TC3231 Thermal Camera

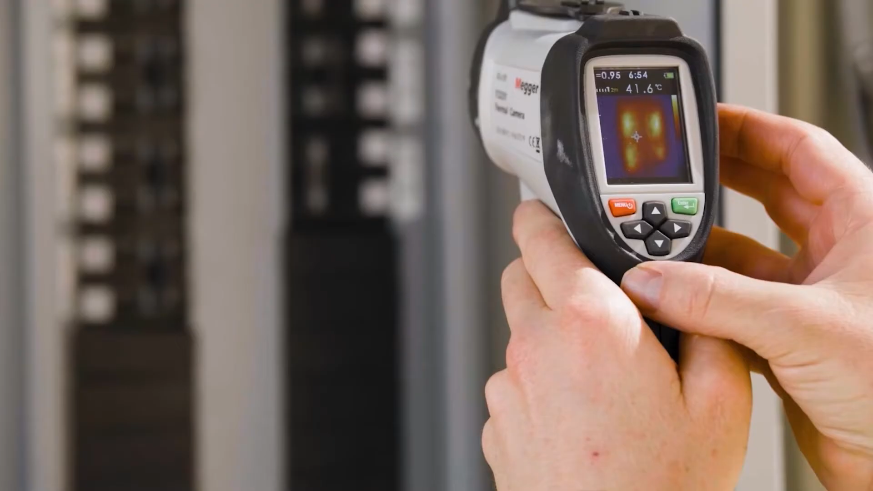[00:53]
On screen: spot 41.6°C
on the SD card that's integrated into the unit and then also the screen itself being able to see both a camera image and the infrared image blended in on the screen is very helpful.